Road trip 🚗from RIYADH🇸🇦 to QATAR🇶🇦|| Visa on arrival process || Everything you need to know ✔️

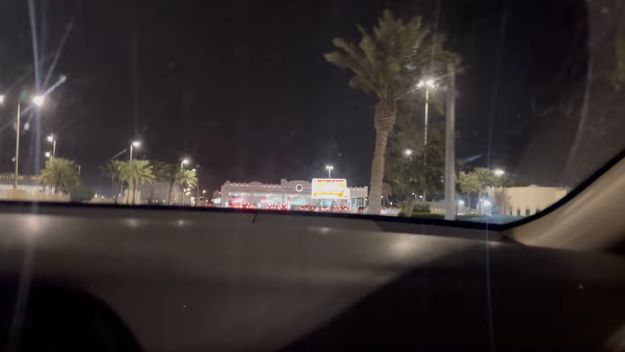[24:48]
और उसके साथ साथ में आप जिस भी व्हीकल से ट्रैवल कर रहे हैं वो व्हीकल अंदर और बाहर दोनों अच्छे से चेक करेंगे।
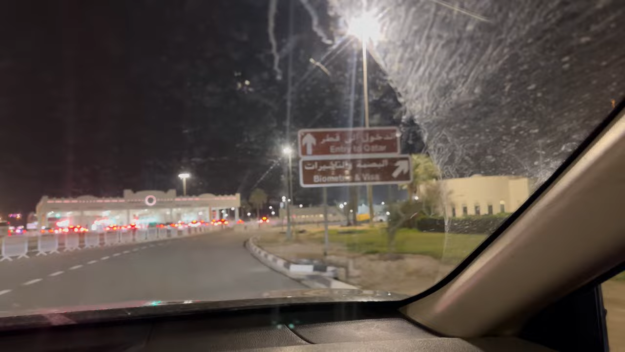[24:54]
फिर चेक करने के बाद में आपको कतर कस्टम्स से क्लियरेंस रिसीट मिल जाती है, ऐसा कुछ लगता है कतर कस्टम्स।
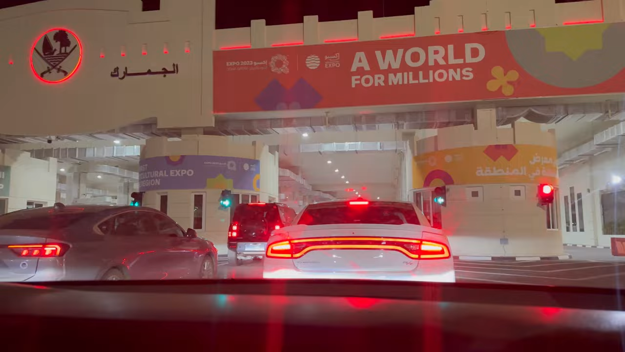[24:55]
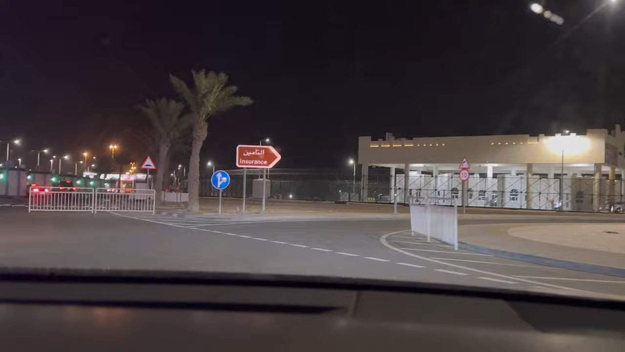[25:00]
और जैसे ही आप कस्टम्स से बाहर निकलेंगे ना, राइट साइड पर दिखेगा आपको इंश्योरेंस का ये साइन पोस्ट।
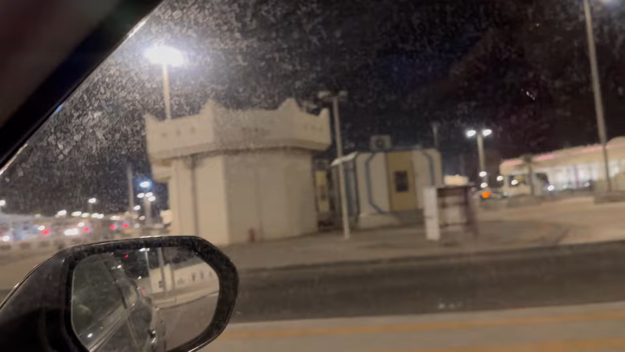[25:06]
अगर आपको कार इंश्योरेंस चाहिए तो आपको इधर आ जाना है, अगर आपके पास में है तो कोई परेशानी की बात नहीं है, सीधा फाइनल चेक के लिए जाना है।
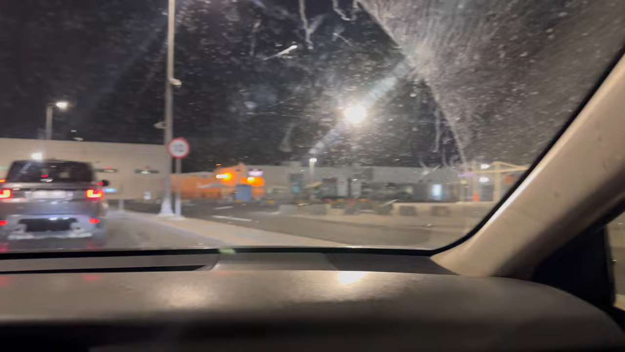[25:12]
अगर कार इंश्योरेंस नहीं है तो वीजा की तरह वो भी यहाँ पर ऑन अराइवल मिल जाता है, जिसके चार्जेस हैं 145 कतरी रियाल। अगर आपके पास में कार इंश्योरेंस नहीं है और आप कस्टम्स से सीधा फाइनल चेक पर चले जाएंगे तो वहां से आपको